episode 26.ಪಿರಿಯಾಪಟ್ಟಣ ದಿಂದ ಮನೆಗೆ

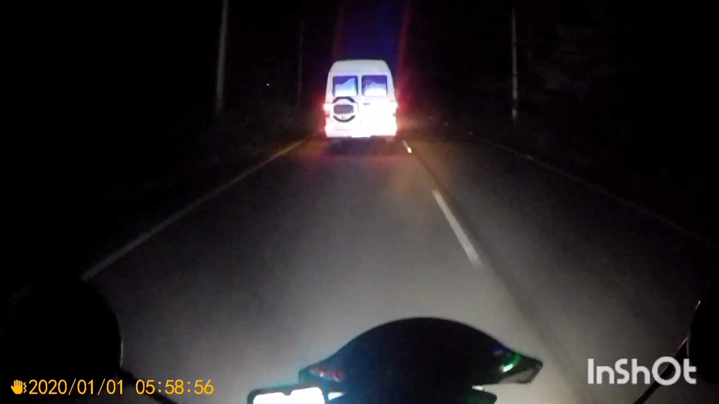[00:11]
ಬಡಿಕೆಲ್ಲ ಕುಸಲ್ ನಗರ ಹತ್ರ ಹತ್ರ ಬಂದಾಯ್ತು.
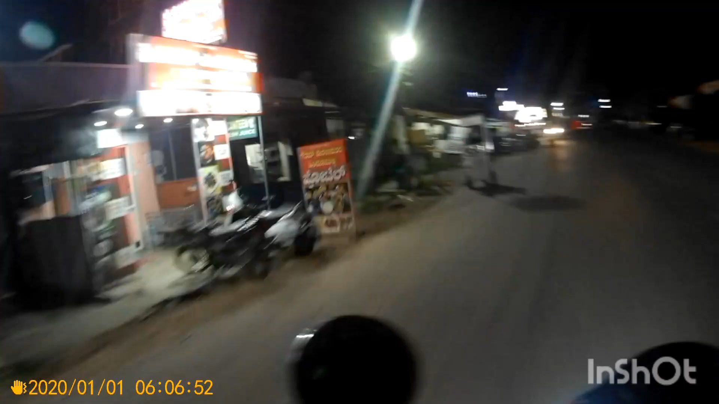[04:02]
ಸೋಂಟಿಗೊಪ್ಪ ಅಂತ ಬೈಲು ಗೊತ್ತ ಯಾರೋ ಒಂದು ಊರಿಗೆ ಎತ್ತಿವೆಲ್ಲ ಗೊಪ್ಪನೆ ಆಗಿರ್ಬೋದು ಅಂತದೆ.
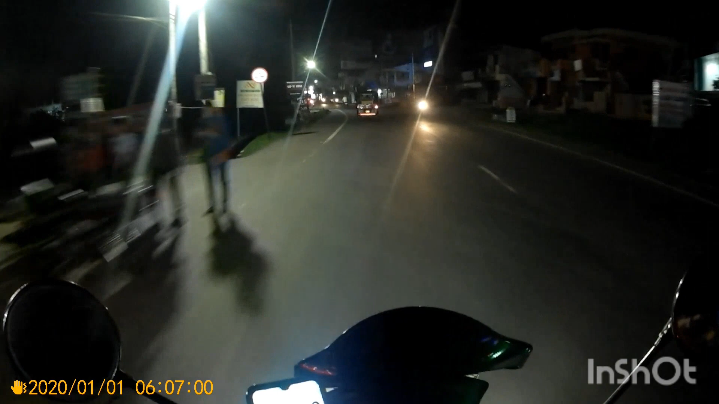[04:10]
ಯಾವುದಂತೇಳಿ ಗೊತ್ತಾಗ್ತಿಲ್ಲ. ಸೂಟಿ ಗೊಪ್ಪನೆ ಆಗಿರ್ಬೇಕಾದ ಬೈಲು ಗೊಪ್ಪೆ ಟಿಬೆಟಿಯನ್ಸ್ ಕಾಣ್ತಿದ್ದಾರೆ. ಆ ಲೆಕ್ಕದಲ್ಲಿ ಬೈಲು ಗೊಪ್ಪೆ ಕೂಡ ಆಗಿರಬೇಕು ಸಾಧ್ಯ ಆಗಿದೆ. ನೋಡ